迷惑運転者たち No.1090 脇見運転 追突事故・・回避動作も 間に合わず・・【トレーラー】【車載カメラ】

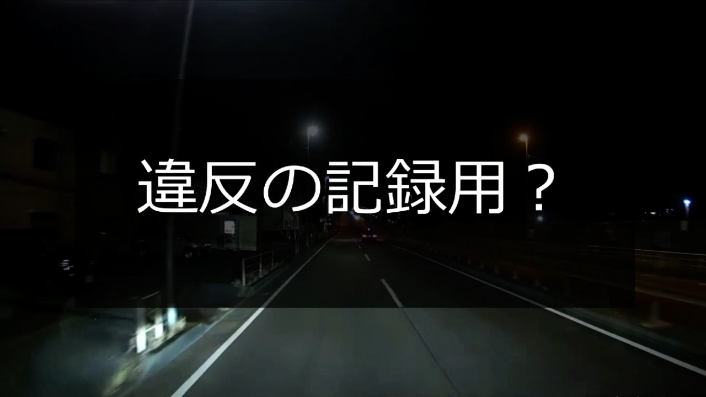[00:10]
ウインカーいるだけまだマジだよね。あまり飛ばしすぎないだよな。で普通に追いついちゃう。あれナンバーは、あ、上向けてんじゃん真上をよ。
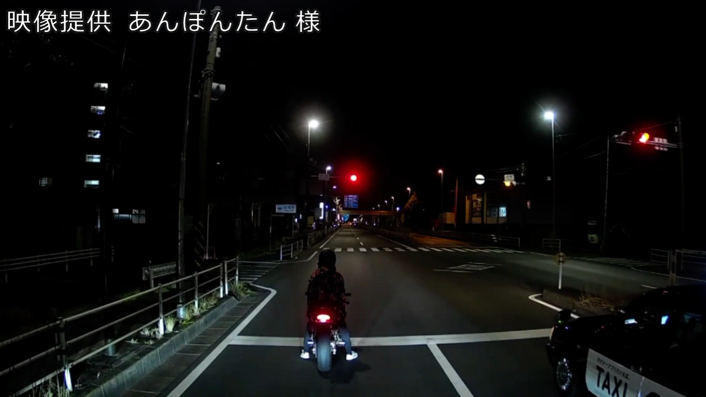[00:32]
それ自体違反なんだぜ。そしてネットに GoPro つけてるという。この GoPro の映像を全部俺にくれねえかな。結構とんでもねえことをやってんだろうね。